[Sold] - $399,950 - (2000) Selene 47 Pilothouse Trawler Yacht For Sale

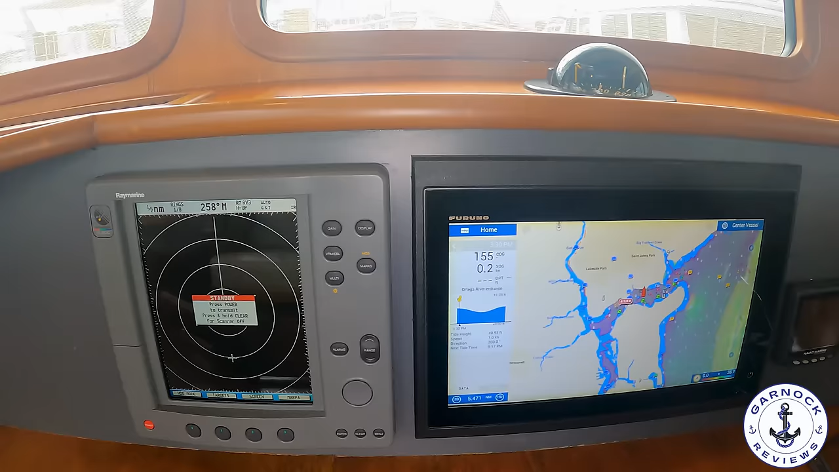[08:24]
You've got a 16-inch Furuno touchscreen GPS Plotter multifunction display. You've got a Raymarine. This is a 72 nautical mile curler radar.